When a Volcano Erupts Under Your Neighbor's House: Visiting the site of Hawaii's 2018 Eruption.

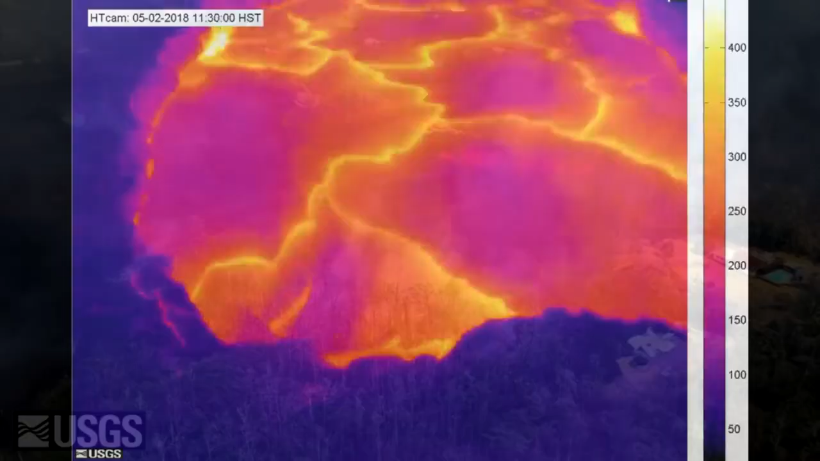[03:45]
And that lava was actually being fed from the top of the mountain.
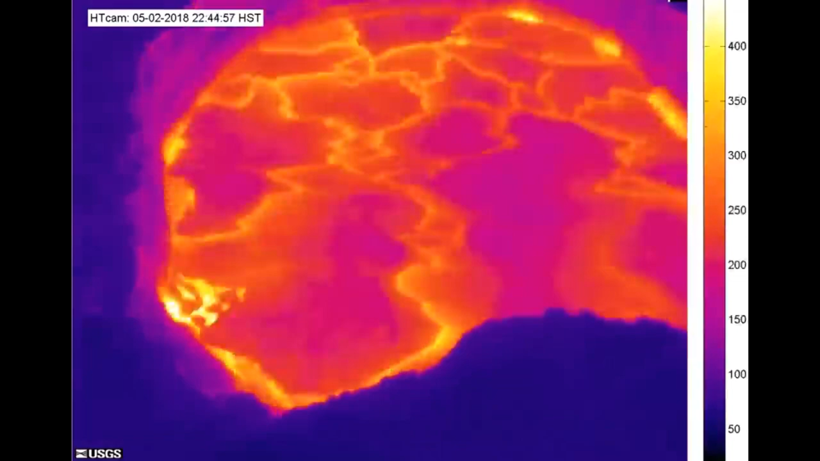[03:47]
That lake that I had seen up there was sinking down
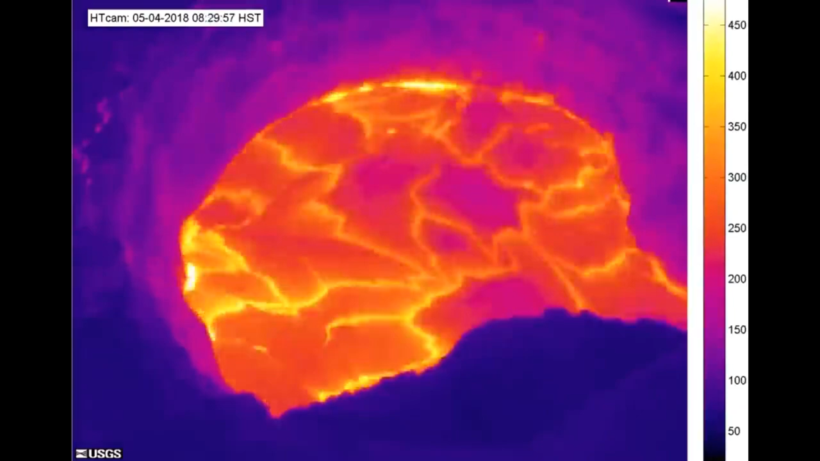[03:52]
into the mountain draining out through a location far to the east.
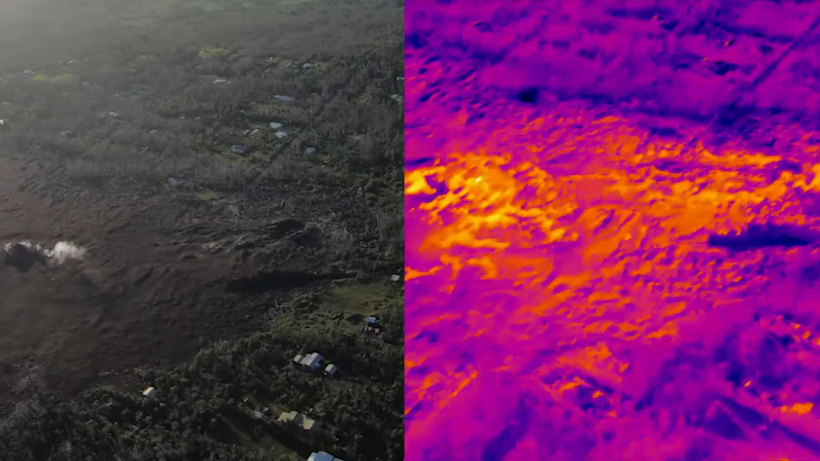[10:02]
It's a little old now and you can tell that it's old because the access road that was laid down by Mr.
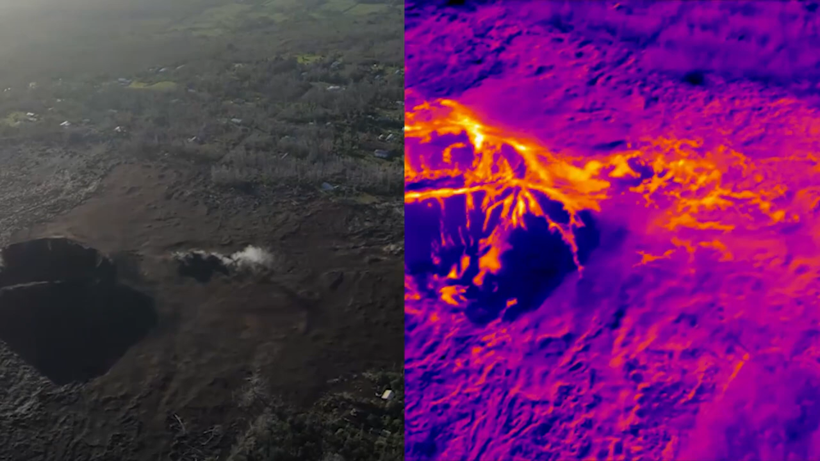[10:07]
Carnivorous Plants dude isn't actually visible in this.
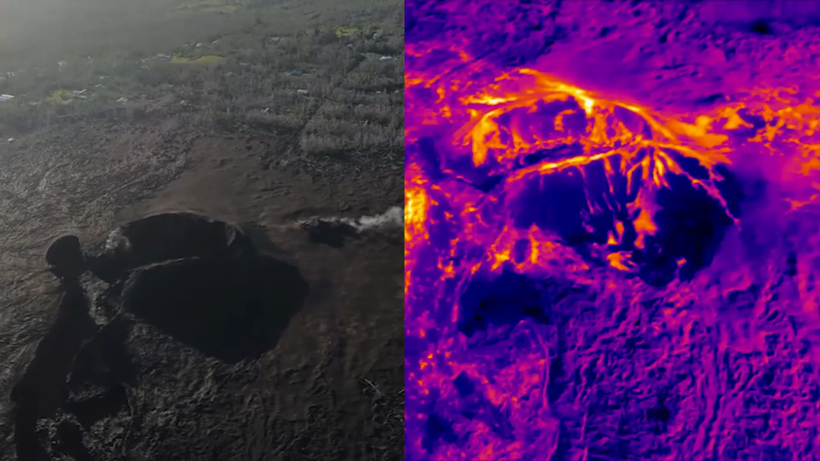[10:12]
But yeah, you can see the structure is here and that largely hasn't changed. You can see that it has this sort of horseshoe shaped crater rim.